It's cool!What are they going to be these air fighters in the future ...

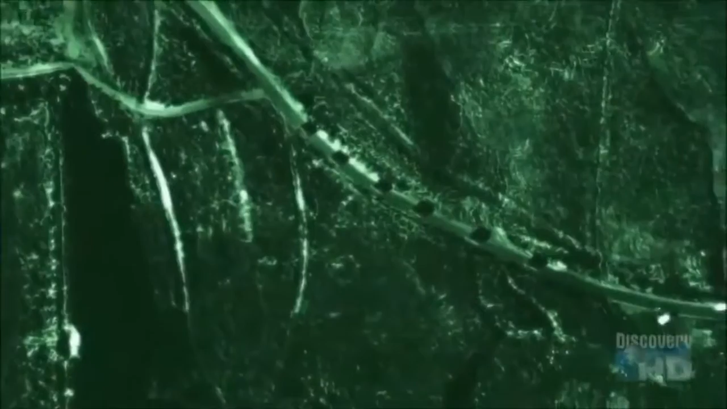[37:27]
At night, they use infrared, and under adverse conditions, they use synthetic aperture radar to pierce the thickest clouds,